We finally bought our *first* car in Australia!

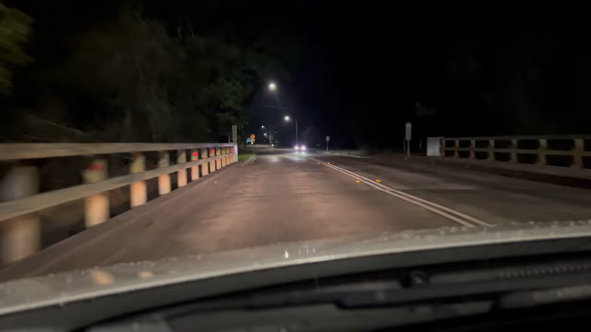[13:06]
Whenever we do overtime and finish late, the roads get really dark and so we do our best to be really careful.